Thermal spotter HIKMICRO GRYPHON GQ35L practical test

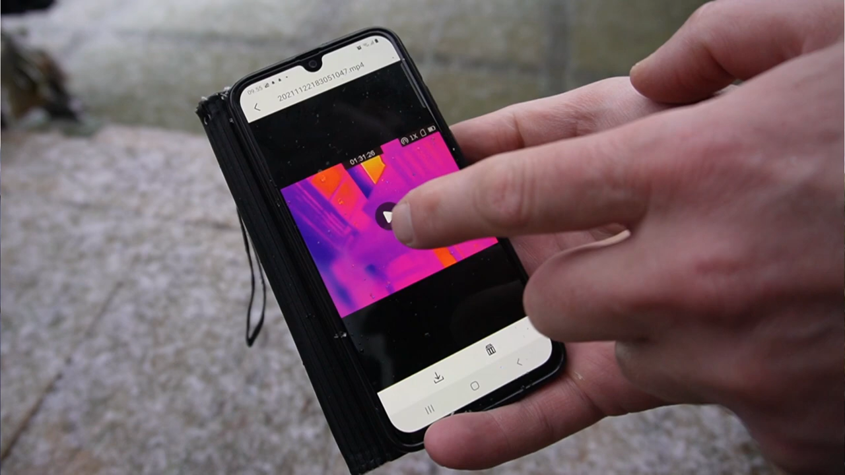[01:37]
Men når man lige skal i gang med den,
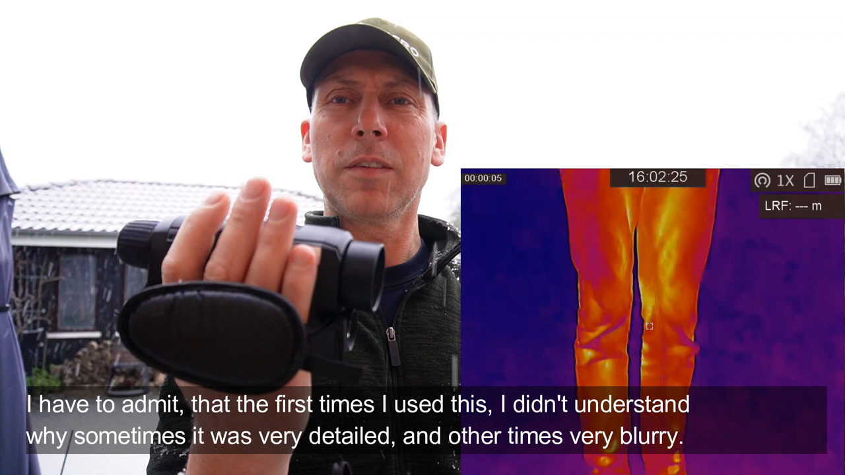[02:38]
det var sådan lidt, hvis jeg kiggede på nogle dyr på 100 meters afstand, så jeg kunne se, de var der,
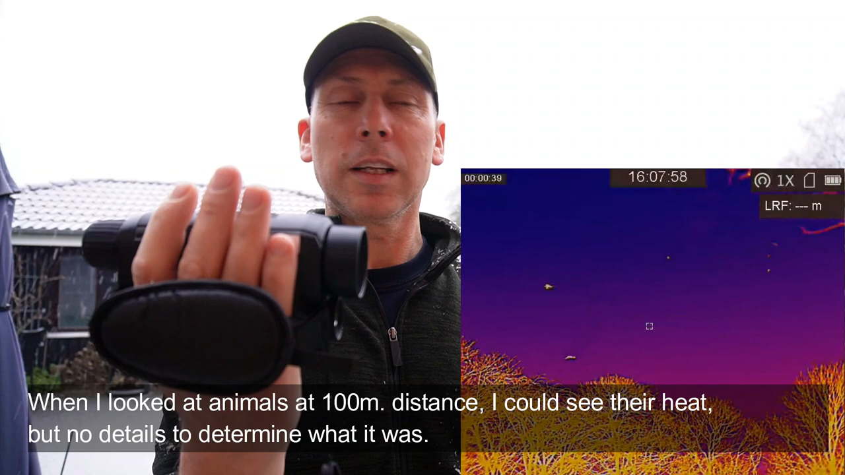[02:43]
jeg kunne se, der var noget, der lyste op, der var noget varme, men jeg kunne ikke se ret mange detaljer i dem.
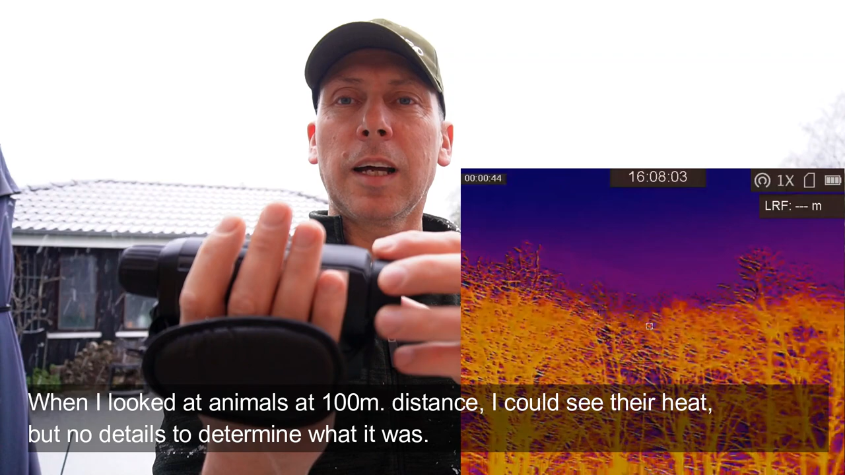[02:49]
Der gik det så op for mig, da jeg lige gav mig tid til at læse instruktionsbogen, at herude skal man selvfølgelig justere skarpheden.
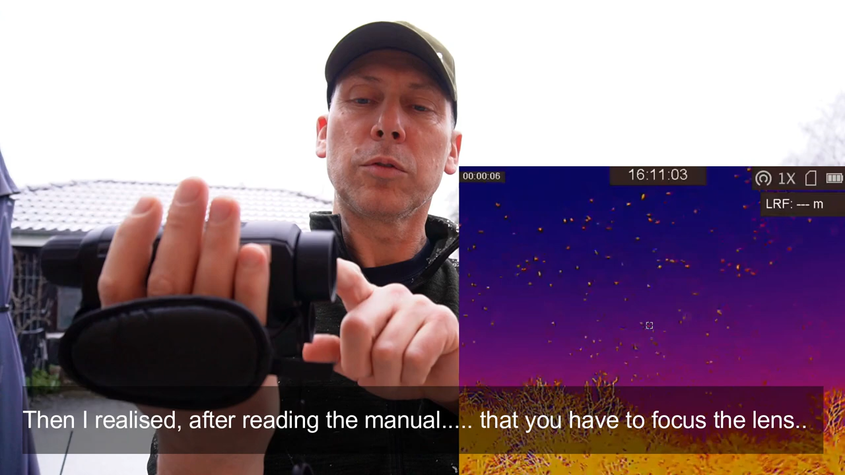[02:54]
Så var det lige pludselig noget helt andet. Så jeg måtte afsted igen og have lavet nogle nye optagelser, fordi det ville jo være synd at lave en anmeldelse af det her produkt med nogle billeder,
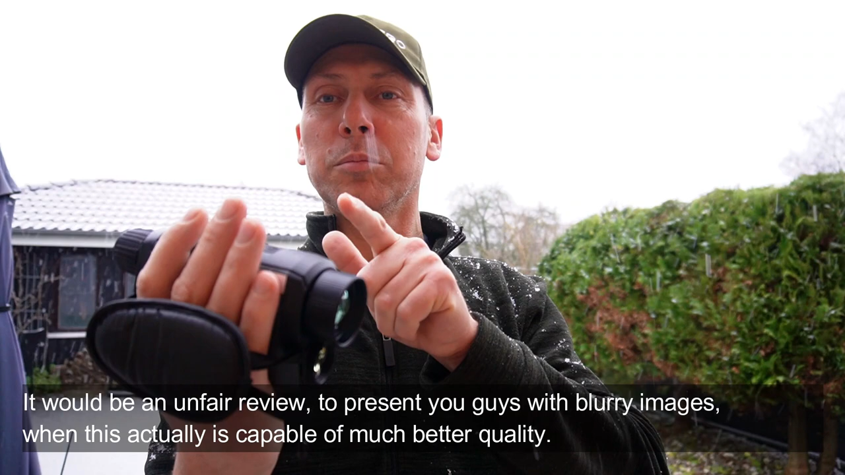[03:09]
som der slet ikke levede op til kvaliteten, den egentlig er i stand til.
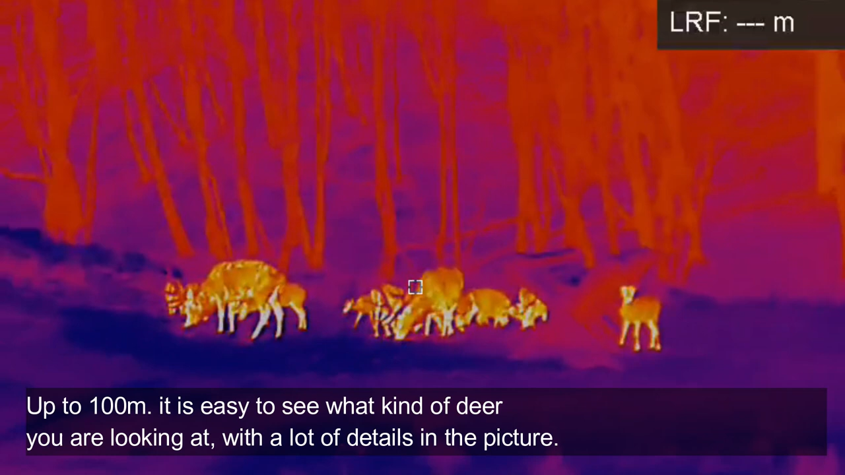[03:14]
Og jeg må sige, på op til 100 meters afstand, kan du se rigtig mange detaljer på dyrene, og kan se forskel på, om det er et rådyr, dådyr eller et krondyr,